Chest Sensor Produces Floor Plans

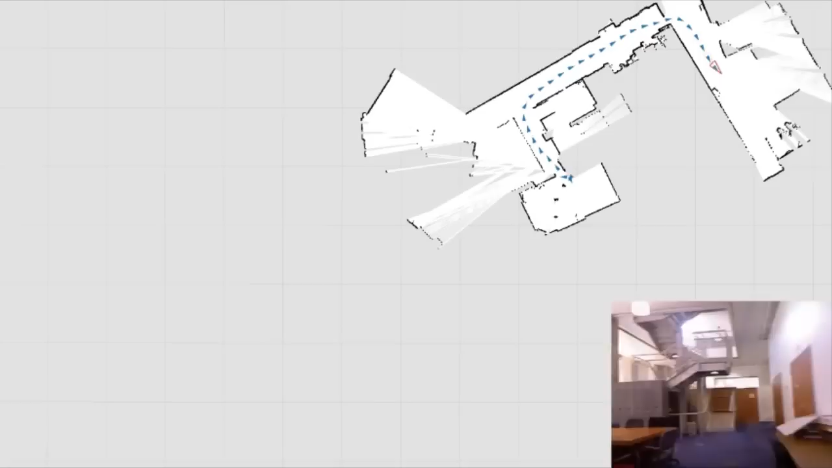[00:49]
Errors can be rejected when the user returns to a location that has been previously observed.
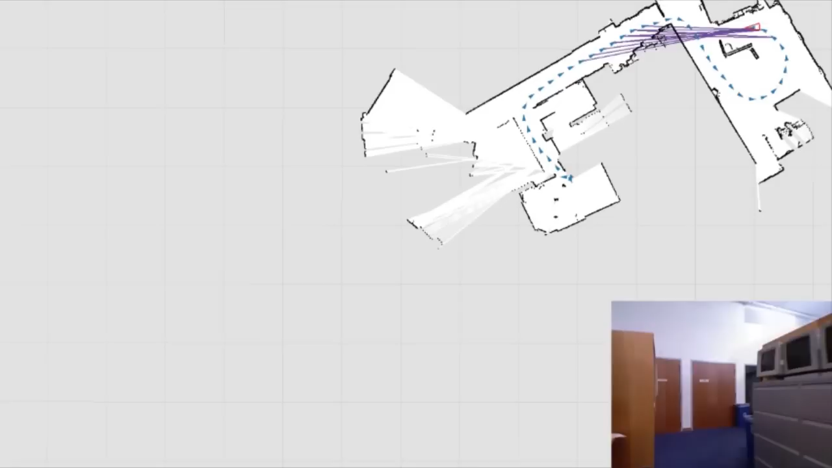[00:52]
In addition, it is important that these scans be corrected for the user's gait.
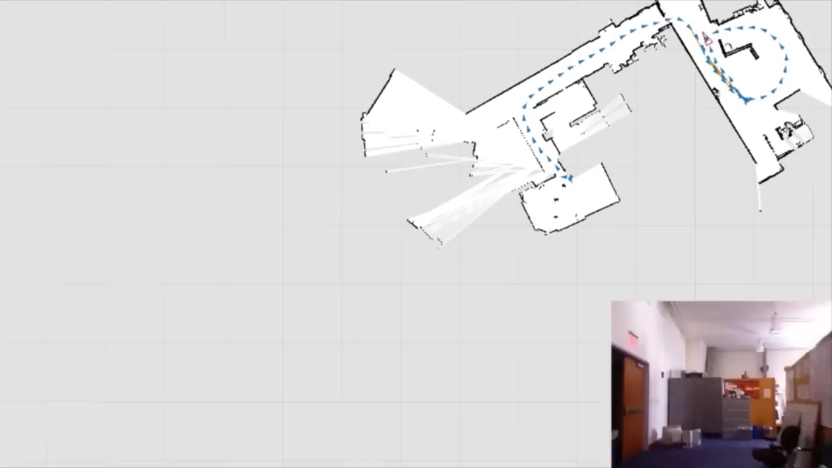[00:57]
This is done using the inertial sensor. The entire process is real-time.
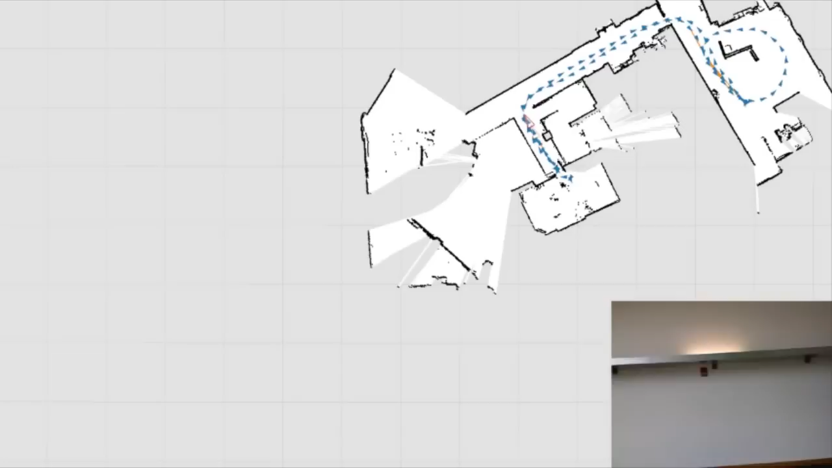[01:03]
All the necessary computation is carried out on the explorer's backpack.
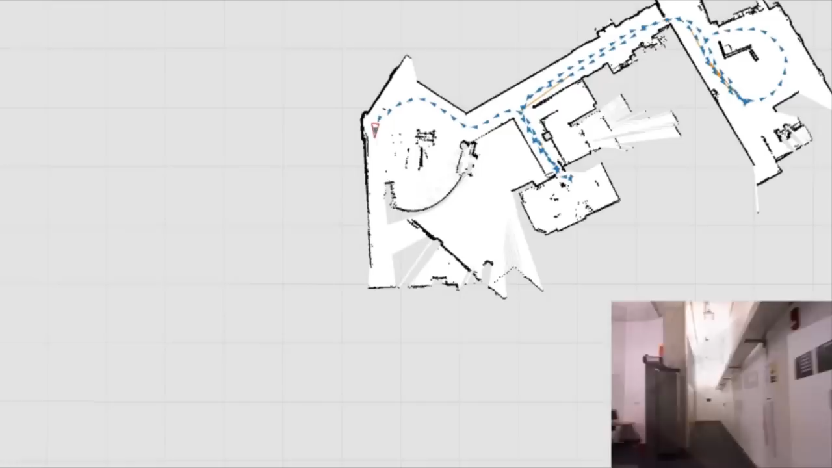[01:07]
Meanwhile, the camera system collects snapshots, which you can see in the bottom right.
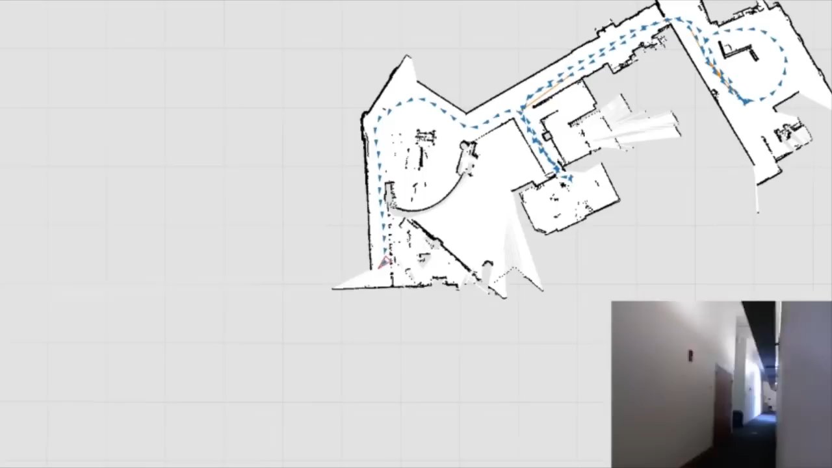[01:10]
It's these images that it uses to detect a previously visited location. During larger excursions, significant drift can occur.
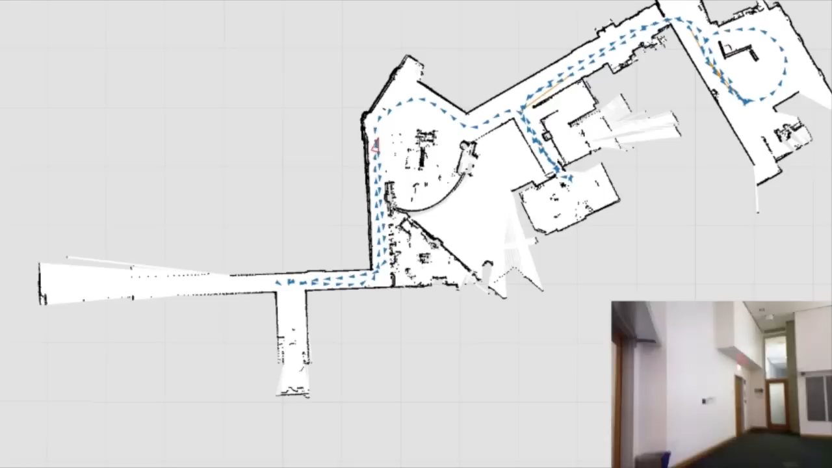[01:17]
These can visibly corrupt the map, for example, obscuring doorways or unexplored areas.
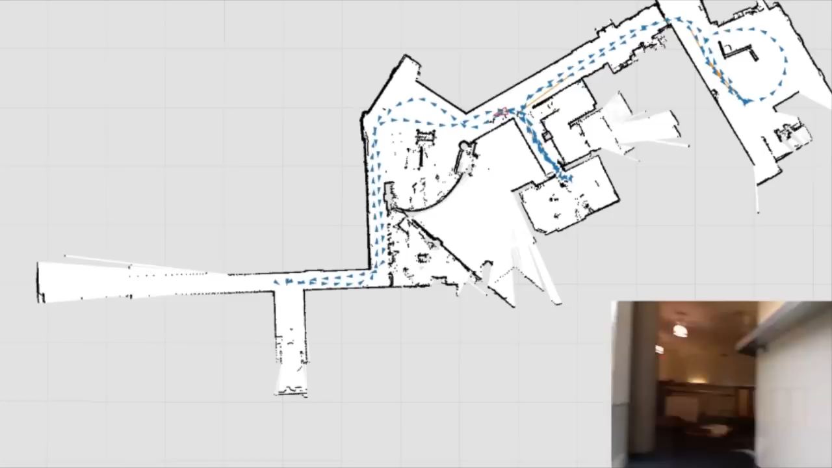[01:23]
When a previously visited location is determined, map smoothing can resolve this inconsistency.
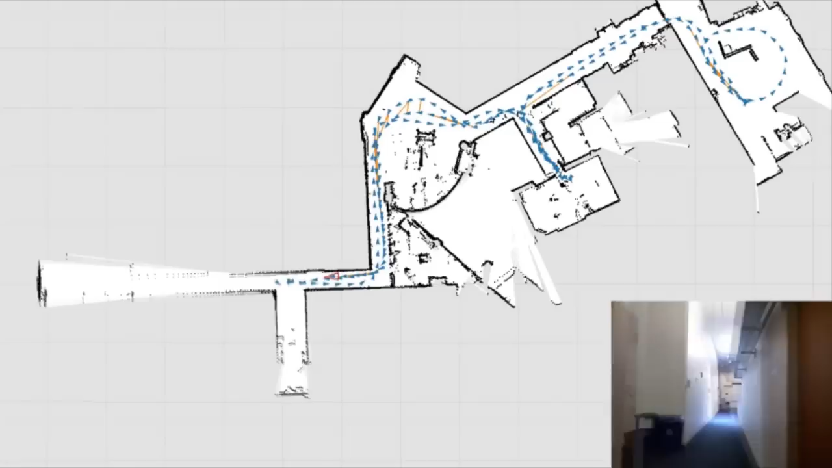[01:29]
Using a clicker, the user can inject tags into the map, labeling important or interesting locations. In future, we hope to annotate the map with higher-level information,
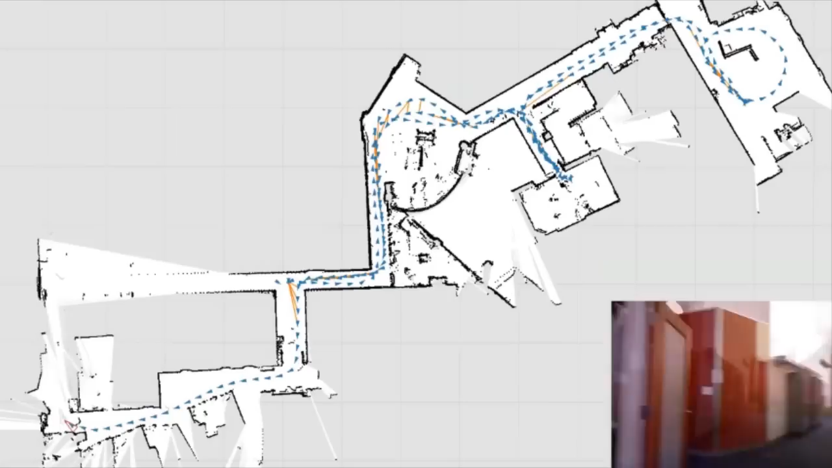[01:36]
such as spoken directions or detected signage.
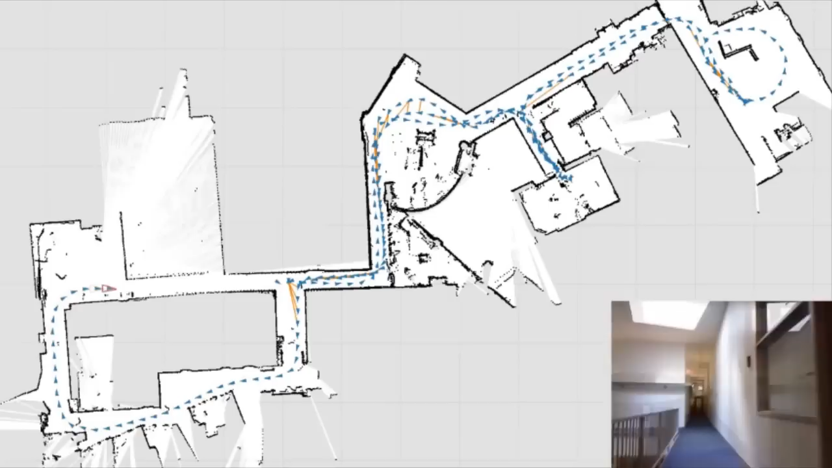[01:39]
What you don't see in this video is that the device also supports multi-floor mapping by detecting operation in
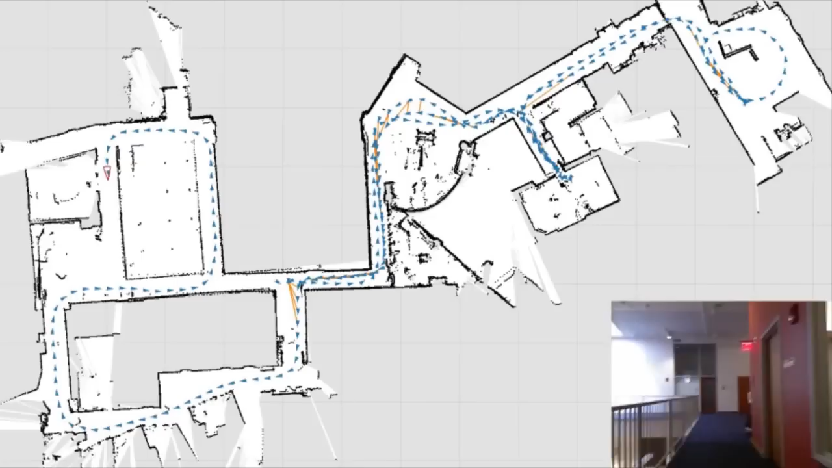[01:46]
staircases and elevators using the inertial sensor and a barometer. These maps can be transmitted wirelessly in real time back to a remote base station.